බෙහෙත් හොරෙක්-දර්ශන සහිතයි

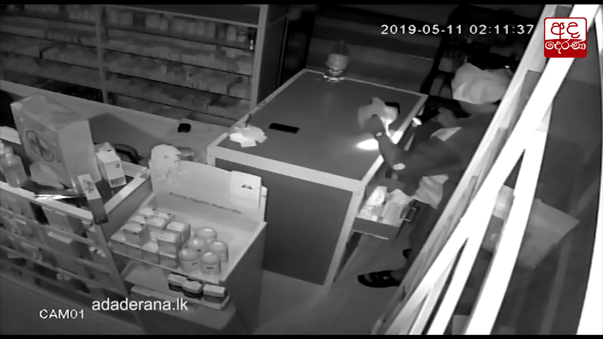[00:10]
සොරකම සිදුකරන ආකාරය ඖෂධ අලෙවි සැලේ සවිකර තිබූ ආරක්ෂිත කැමරාවක මෙලෙස සටහන්ව තිබුණා.